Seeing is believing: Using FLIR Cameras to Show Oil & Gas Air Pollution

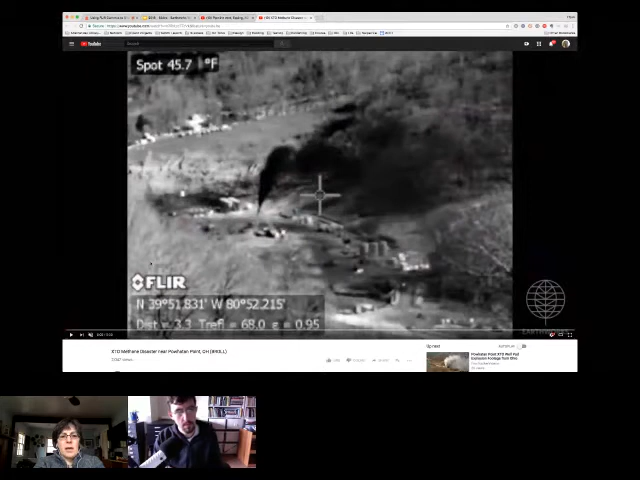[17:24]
On screen: spot 45.7°F
Um, it is actually of the XTO well blowout in Powhatan point. Um, we happen to have a team out, um, around the, in the three week period that it was that this well was emitting.
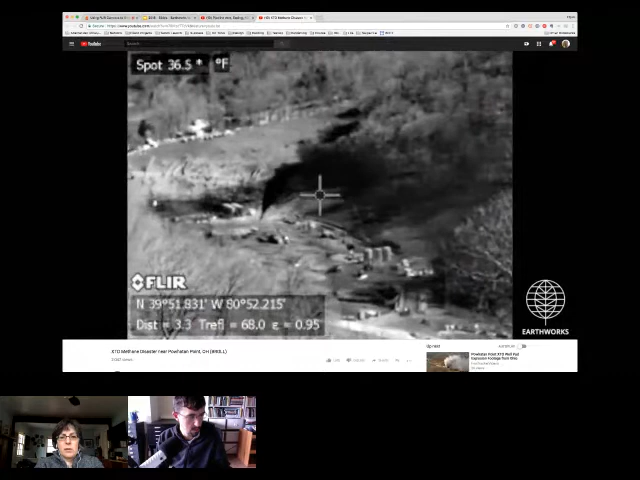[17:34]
On screen: spot 36.5°F
This is a well that they were fracking and it's still not known exactly what happened, but, um, something went wrong and the entire well blew out.
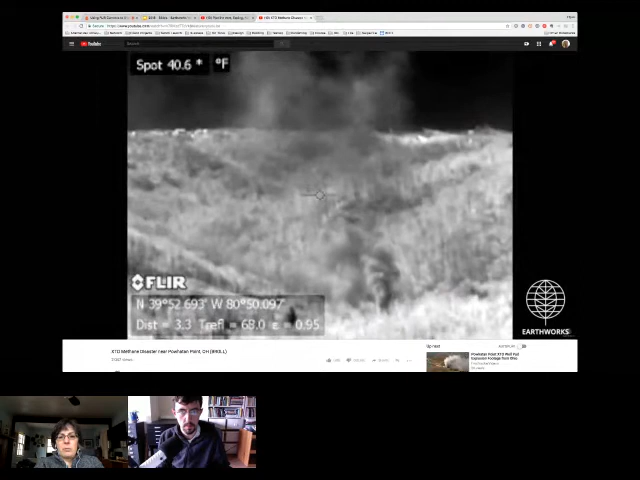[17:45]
On screen: spot 40.6°F
And caused emissions that went on for about three weeks until they were able to, to plug it. Um, and we were out there just a few days before they finally plugged it. Um, and that's what we saw.